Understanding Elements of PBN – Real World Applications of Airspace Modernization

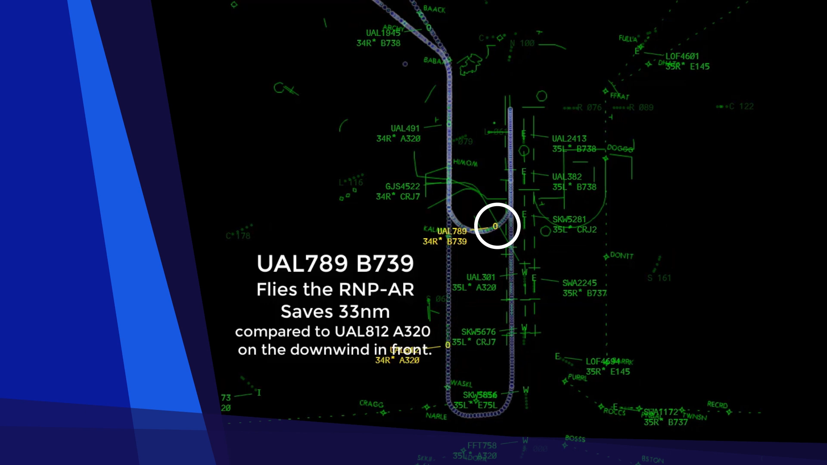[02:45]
They're on the ground by the time ILS arrivals ahead of them are just beginning their final approach.
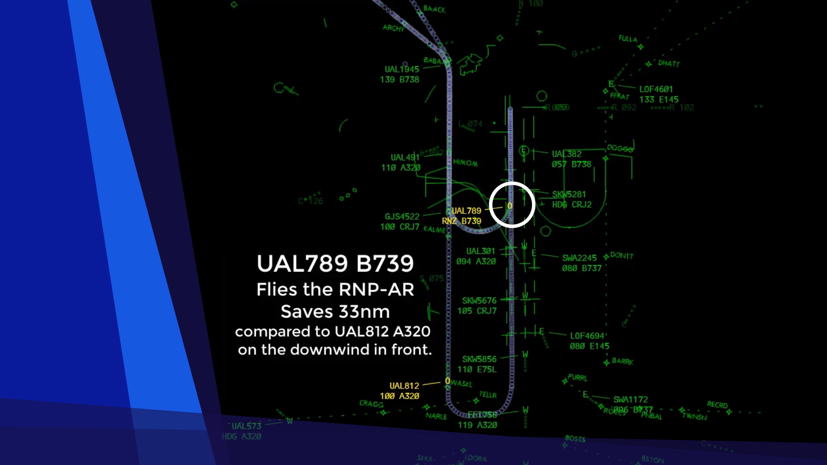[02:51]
In this scenario, RNP arrivals fly around 30 fewer miles than ILS arrivals.